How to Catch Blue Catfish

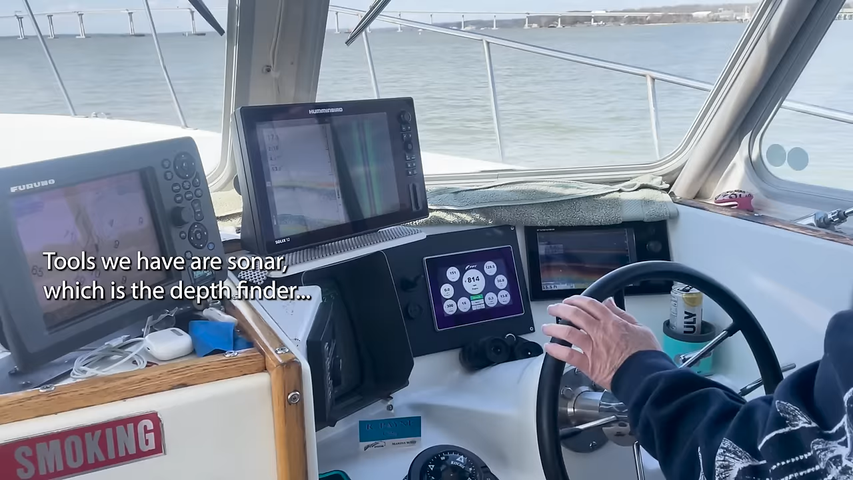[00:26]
Tools we have are sonar which is the depth finder and also have side scan.